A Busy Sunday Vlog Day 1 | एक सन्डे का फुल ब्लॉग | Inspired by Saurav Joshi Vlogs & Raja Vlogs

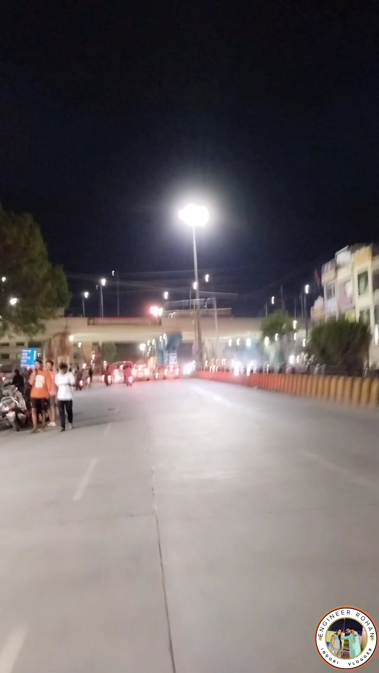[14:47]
और फिर भंगाली का रोड पकड़ का निकल दिया हैंты Al